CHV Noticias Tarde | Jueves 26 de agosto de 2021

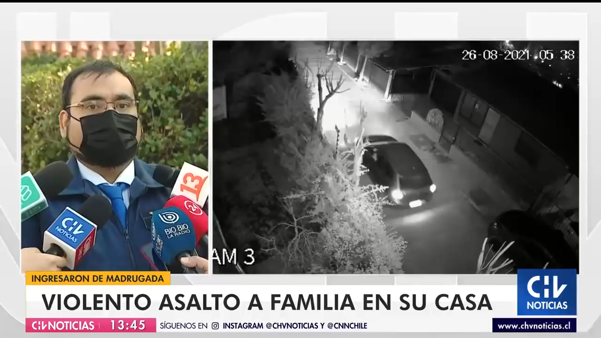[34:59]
se lo habrían amenazado con armas de fuego sustrayendo diversas especies entre ellas un vehículo de propiedad del denunciante posteriormente los sujetos se retiran del lugar